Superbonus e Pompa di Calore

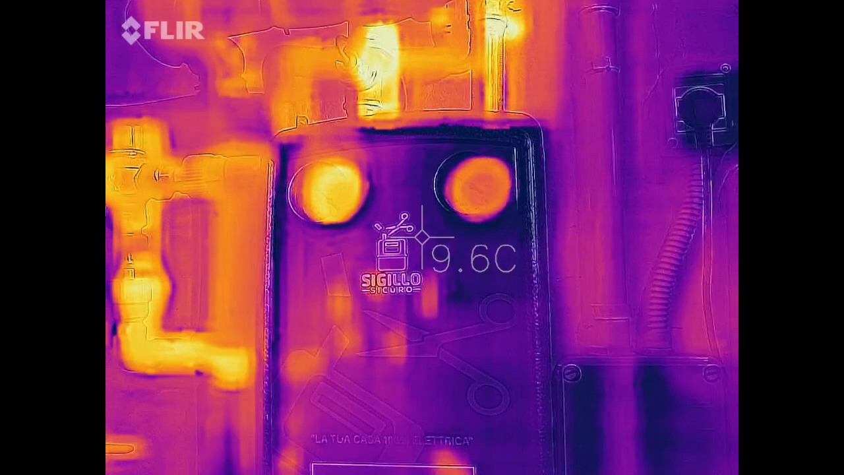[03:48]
Ma soprattutto per vedere che la temperatura di mandata all'impianto sia realmente quella richiesta.
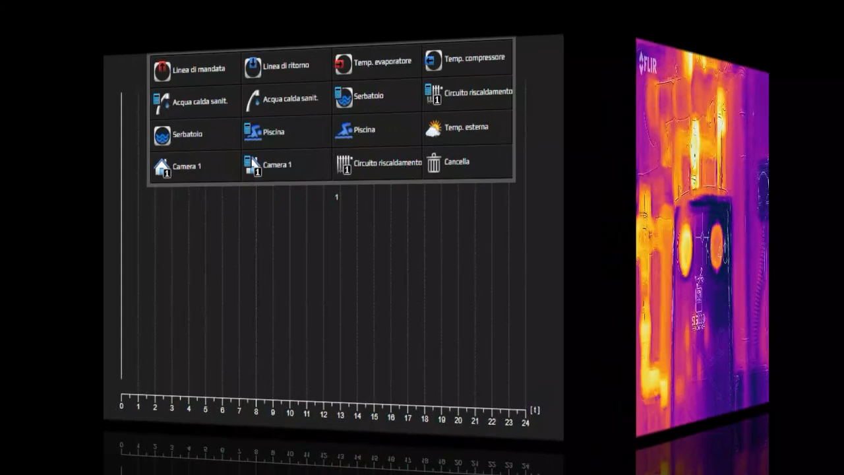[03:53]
Ci colleghiamo ora da remoto alla macchina. Vediamo ad esempio sabato 13 febbraio, faceva molto freddo, era a montone 0, 1 gradi esterni.